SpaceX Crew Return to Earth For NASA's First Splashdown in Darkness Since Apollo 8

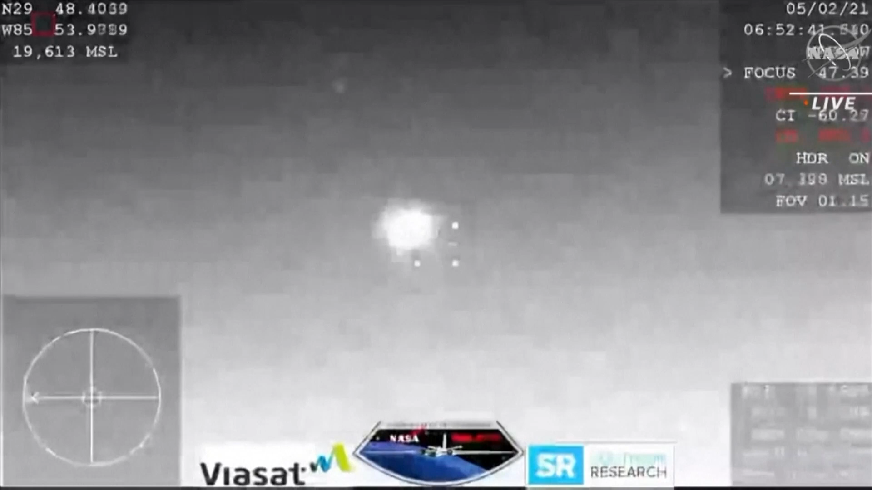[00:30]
And it looks like those might be our drogue chutes. Visual two chutes.
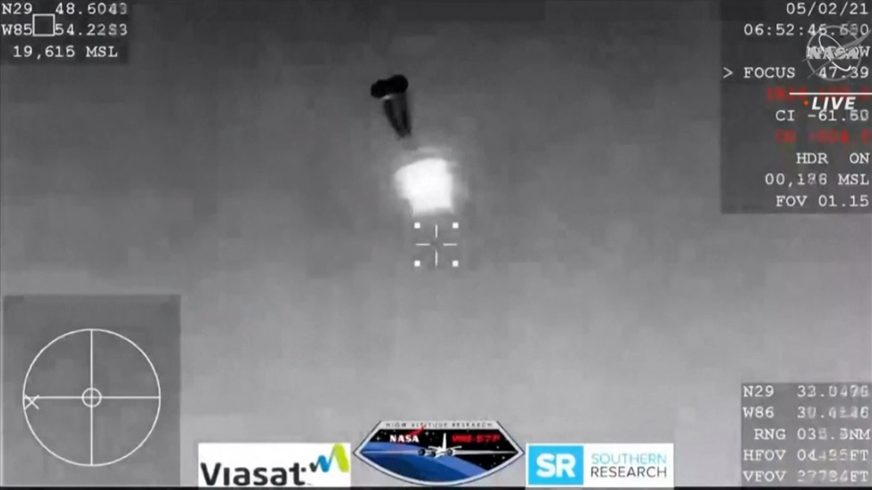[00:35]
And those four drogue chutes.
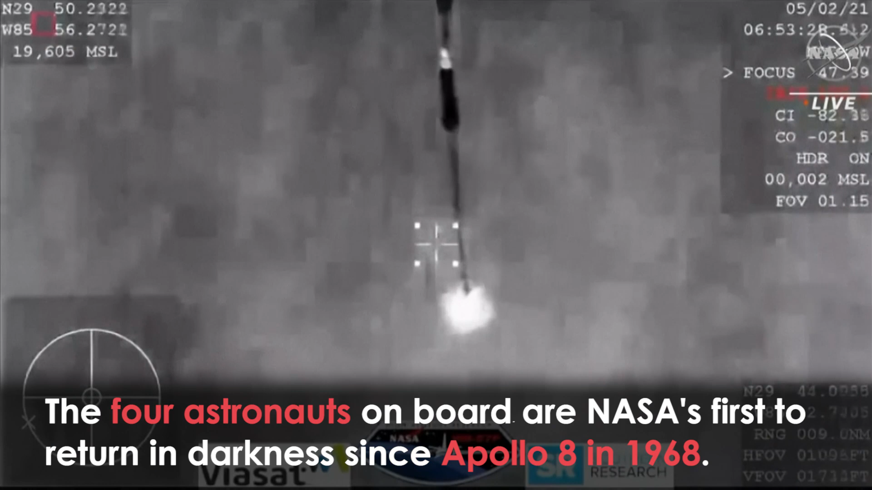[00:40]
Oh you can see them being pulled out now. Visual on four mains.